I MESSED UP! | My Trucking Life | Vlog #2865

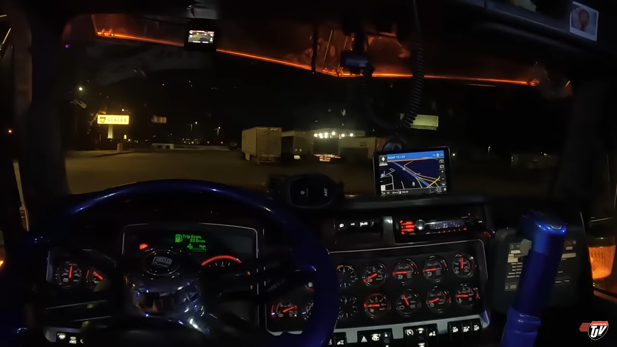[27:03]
we are at Pembina, North Dakota.
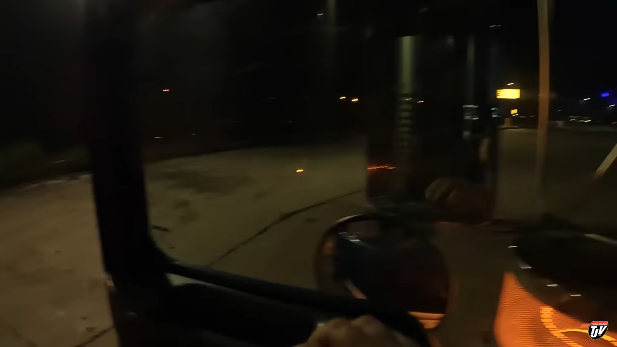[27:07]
The Canadian border is right over there, those lights.